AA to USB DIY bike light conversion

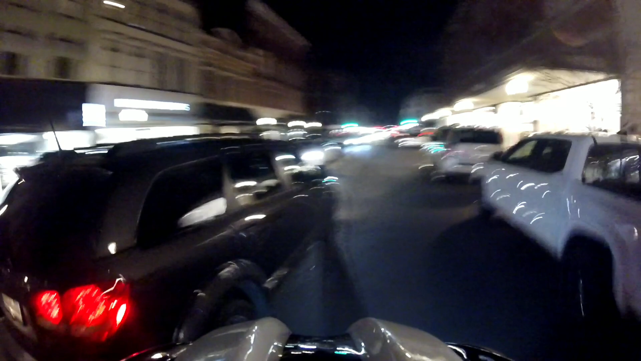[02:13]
Let's go ahead and hit the streets and see how it works.
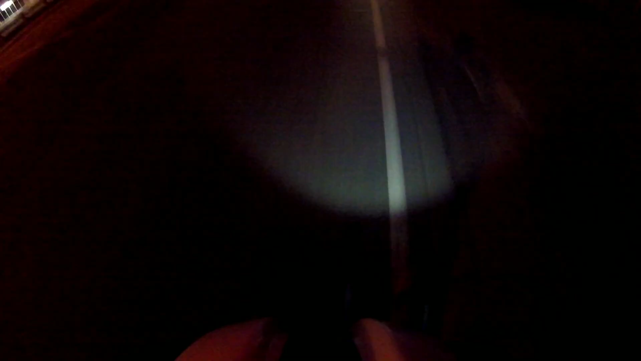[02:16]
The GoPro really doesn't do this light justice, it's actually much brighter than it appears on the video,
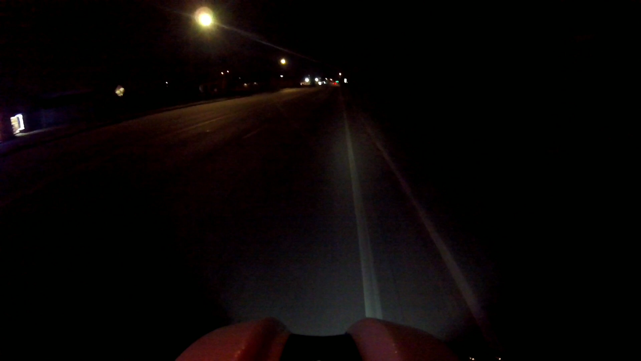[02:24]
but it's plenty bright for me to ride at night, and for other drivers to see me clearly.